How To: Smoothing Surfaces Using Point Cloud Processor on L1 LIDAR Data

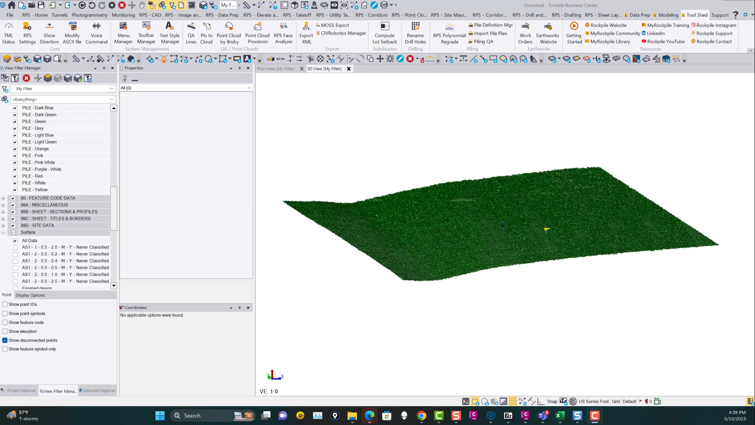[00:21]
okay so Brian Deutsch what I did was I took a look at the data you sent me this is the if I take a look at the initial point cloud that came in um to TBC so I took all of the original data and it came in looking like this
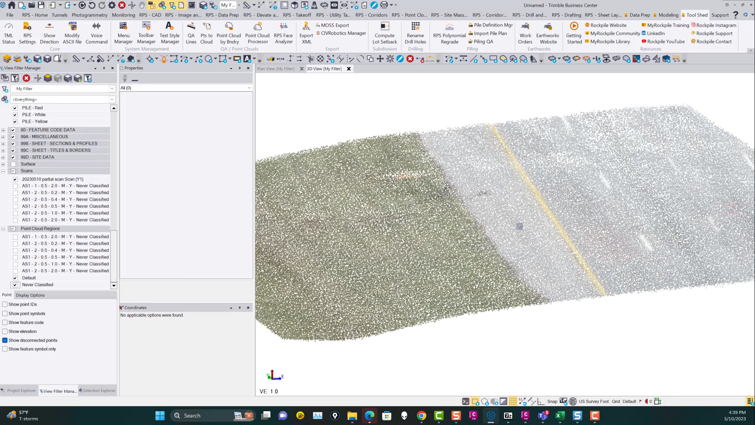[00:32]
and you know on the face of it it doesn't look too bad from a data standpoint but what I did I took all of that point
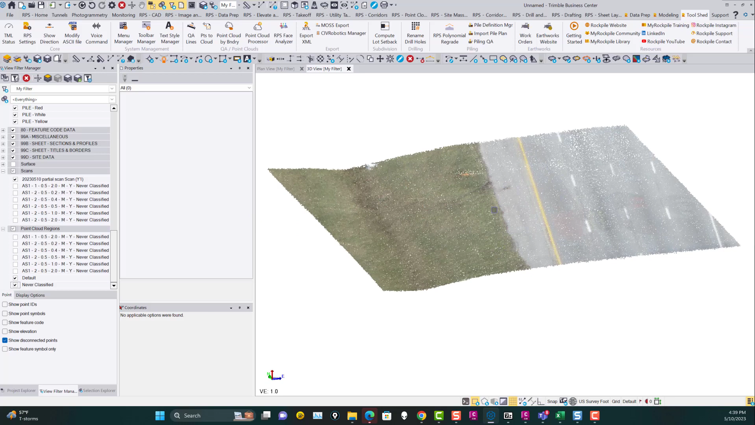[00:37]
cloud and made a surface out of it so there's 270,000 points in this small sample and
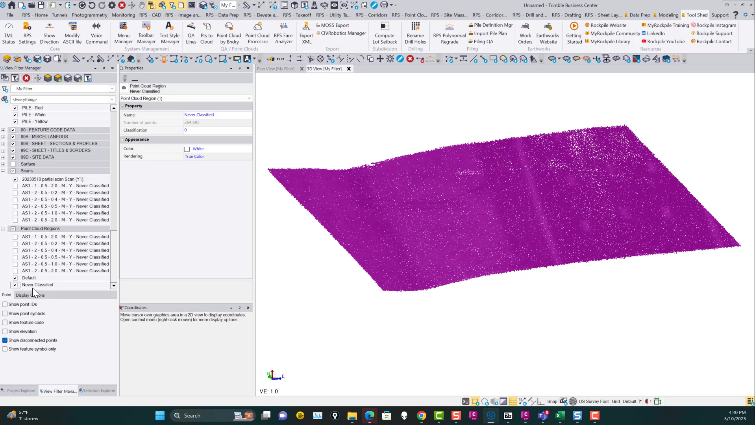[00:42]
when I build a surface model of that if I turn off the scans here and just turn on the surface model this is the model that's made up of all 270,000 points and you can see you're getting that scatter plot
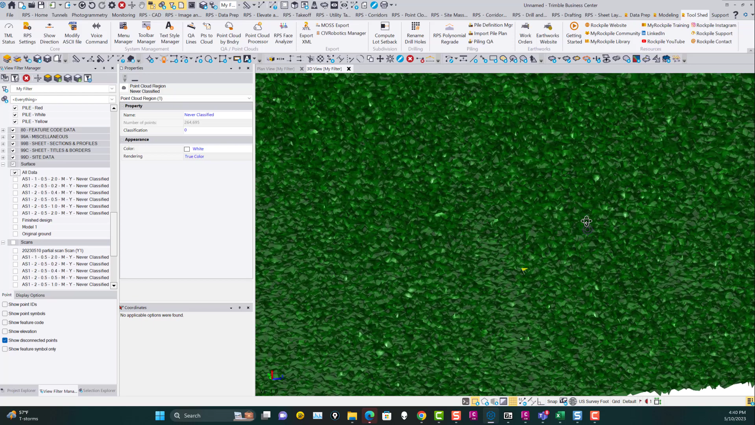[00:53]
through here and if we take a look at that through a surface slice of you in here if I just draw a slice through here you can see if I turn off my
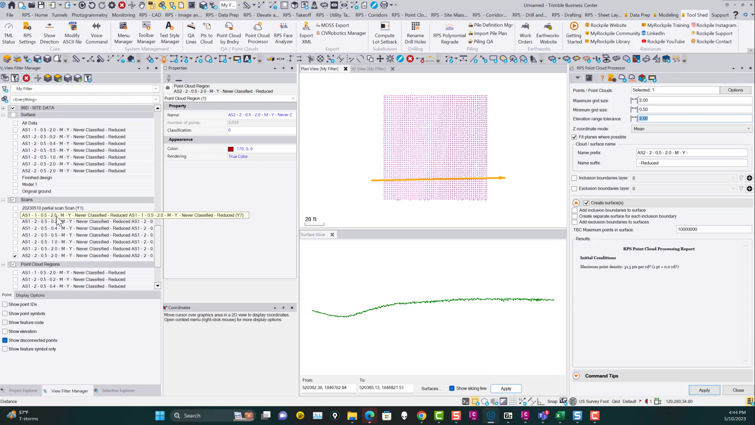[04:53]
get and you're going to get back to more looking like this with those and I'll show you a few different surfaces to show you what I mean by that but in this case if we take this data set and we say turn off the point cloud and turn on that grid
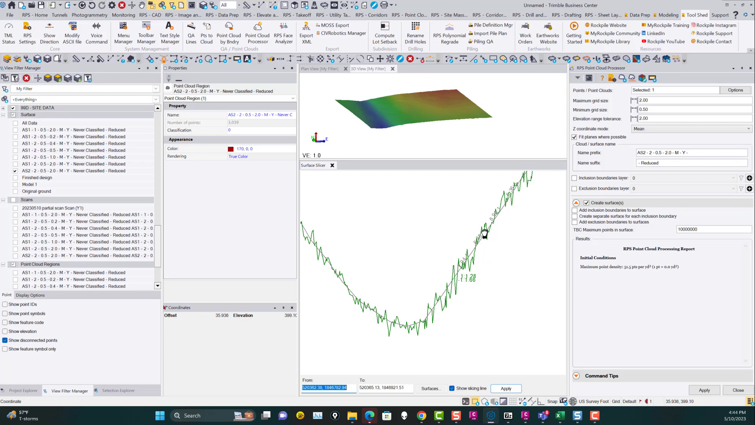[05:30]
the original so if I make this a bit bigger here and let's maybe exaggerate this a bit more you can see that your original data has got the noise in it but the smooth data is fitting through pretty much the mean location and all the locations along the length of the line there and while you're getting some deviations in the surface those deviations are significantly less than the
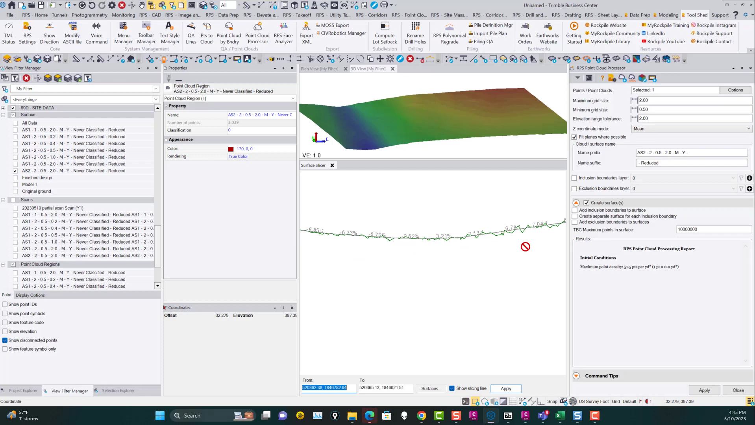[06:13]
and the highest for example if you wanted to do that so you could see the the worst case or the low you know the best case or the uh the word you know worst case high or low if you needed to but that's our point cloud processor command
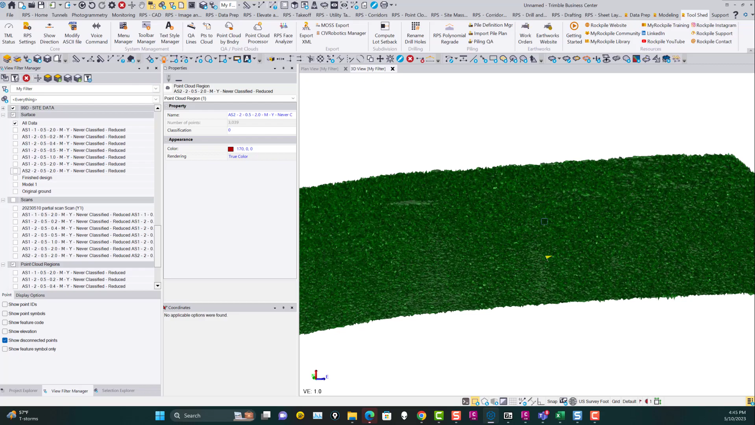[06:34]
completely unsmooth quite noisy data to look at while it's representing the surface pretty well
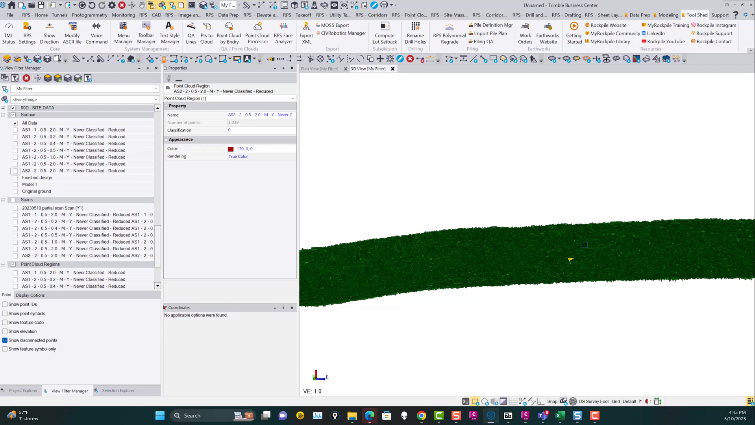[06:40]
it's actually noisy in in in its shape but if i then go to the first filter i did and this filter was using a a one foot grid with a half a foot smallest grid and two feet vertical tolerance and you can see that that smooths it out pretty nicely if i take that off and turn this one on you can see this one was using a a two foot grid with a half a foot and 0.2 of a tolerance so the 0.2 tolerance means that it's keeping more of the highs and lows because they're outside the torrent so i then said okay well let's try it with 0.4 and you can see 0.4
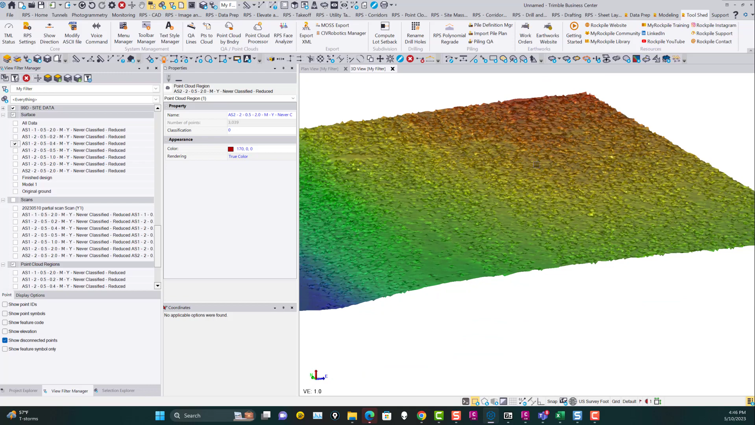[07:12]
starts to smooth it out in areas but you're still within you're within the the noise level so that's not going to work so great then i tried 0.5 and you can see now you're getting more smoothing
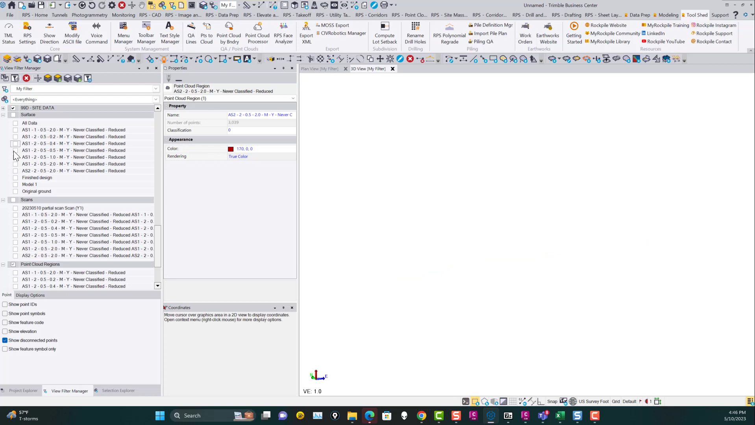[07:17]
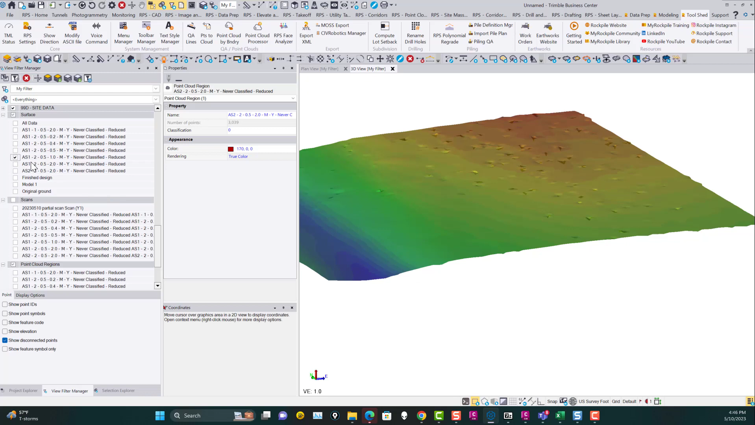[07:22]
but when you go to one foot then you start to get you know fewer and fewer spikes and if you go to two feet then you're going to get no spikes at all and it's a much smoother surface so you can see that by changing the parameters here you
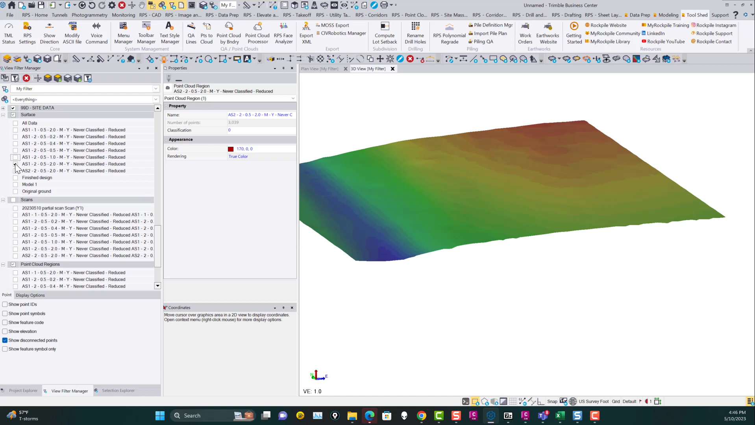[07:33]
can affect the way the surface looks and the smoothing of the surface and of course that will affect the contouring of the data so the contour is following the the triangles of the model are going to be much smoother as a result so if you actually look at the old data and you look
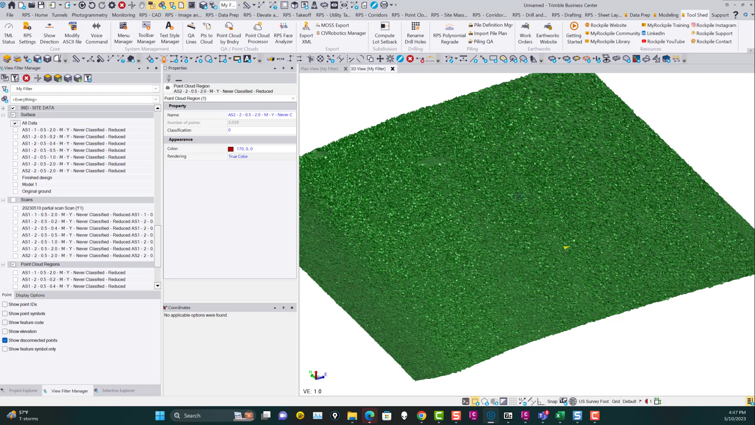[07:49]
at the you know if you make that set of green let's make it by elevation here
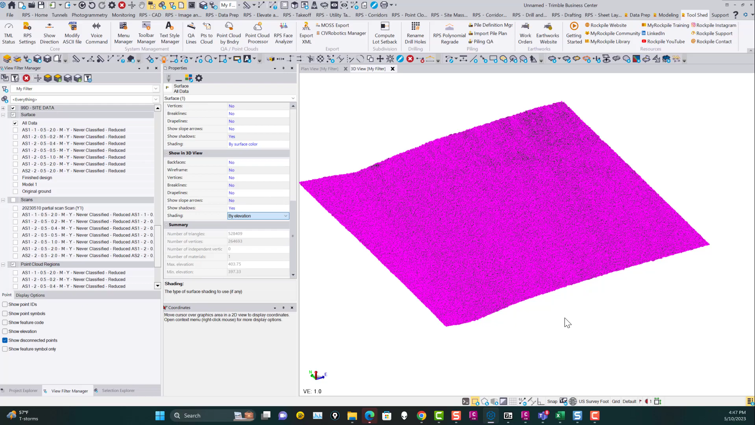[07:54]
you can see that with that model then the you know the data is is color
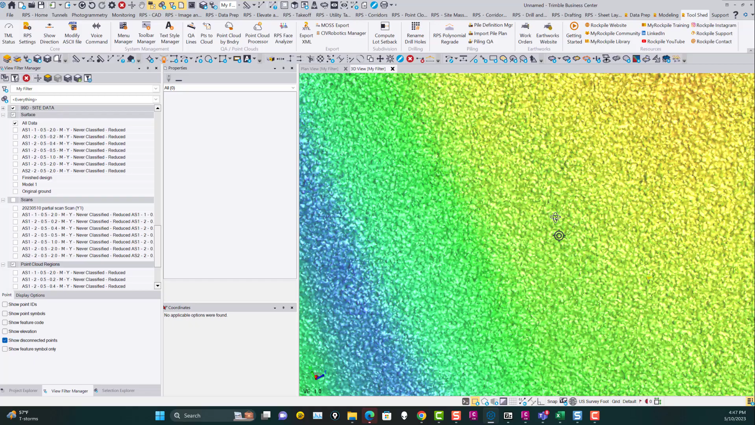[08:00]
banded but it's not at all smooth you're getting different colors in each spike and so it just merges into
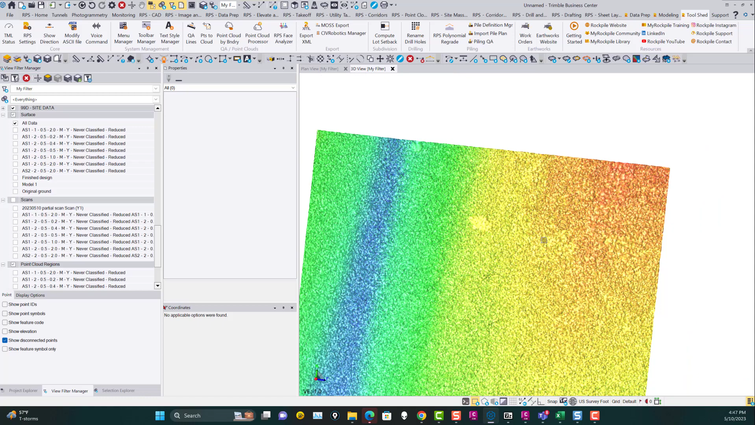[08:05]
like this massive speckliness but if i take the same data with the smoothing applied
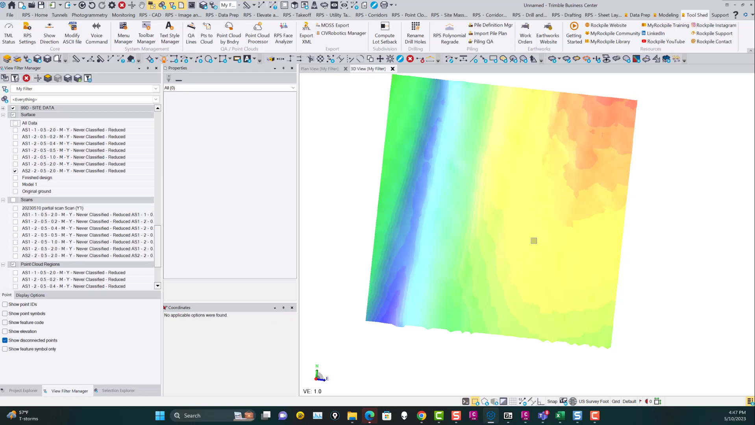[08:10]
now you get smooth looking contours and a much nicer looking data set in terms of building a surface model that you know probably represents pretty closely to the
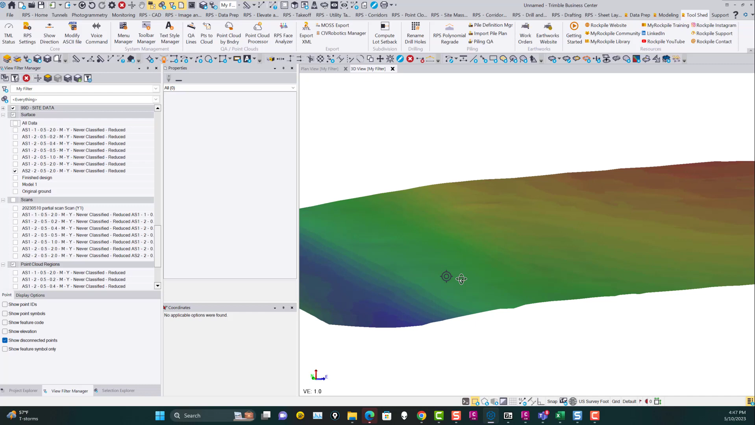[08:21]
surface that you started out with and you can see that through that surface slice again in the same way if i do a surface